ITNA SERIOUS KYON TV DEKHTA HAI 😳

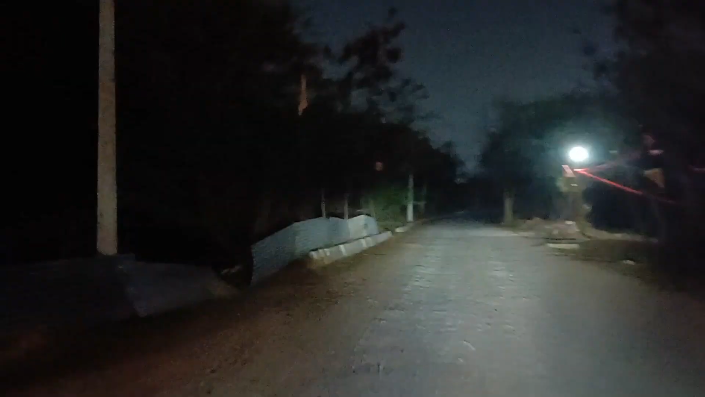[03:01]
देखो गैस पुरा जंगली जंगले मतलब दिन में अच्छा दिखता है जाड़ा जाड़ा है रात में कुछ लाइटिंग वगेरा निया थोड़ा आगे जाने से मंदिर आती है